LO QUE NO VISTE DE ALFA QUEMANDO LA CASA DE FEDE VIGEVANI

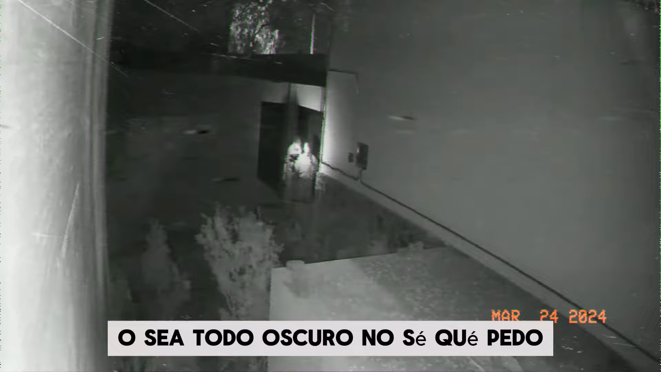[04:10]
O sea, todo oscuro, no sé qué pedo. Pero pues vamos a entrar. Por la puerta principal. Va. Va, listo.